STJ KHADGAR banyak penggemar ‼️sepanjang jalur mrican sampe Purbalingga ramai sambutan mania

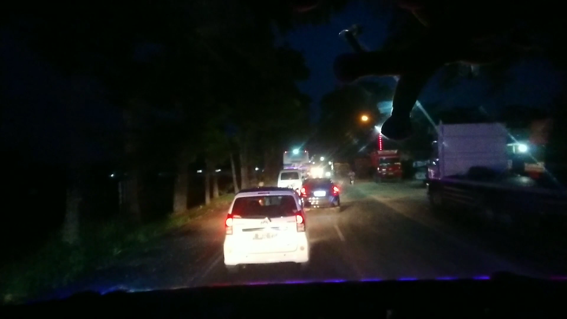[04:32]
Mas. Pertigaan Klampok. Mengambil penumpang di agen Klampok.
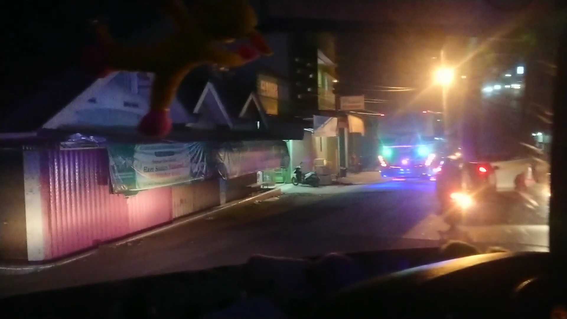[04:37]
Ya. Ini agen Klampok kok. Oh. Sampai Klampok.
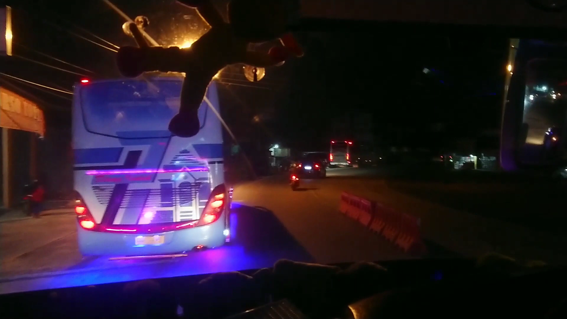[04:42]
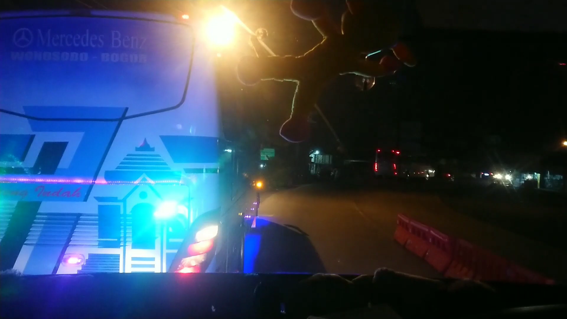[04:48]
Telah menaikkan penumpang langsung lepas dari agen Klampok.
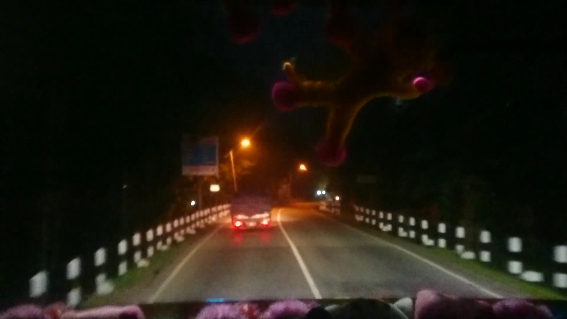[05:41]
Kurang lebih 300 meter dari Agen Klampok kita memasuki Kabupaten Purbalingga.
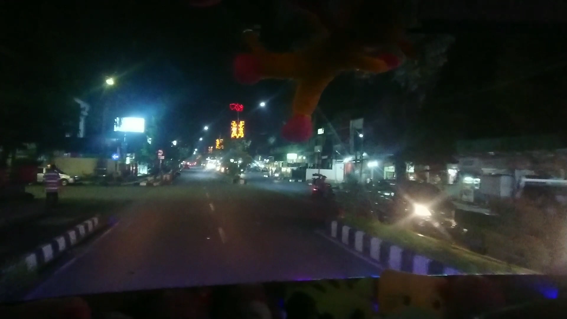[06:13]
Oh, oh. Tiba-tiba gemblut. Iya, terminal Purbalingga ini.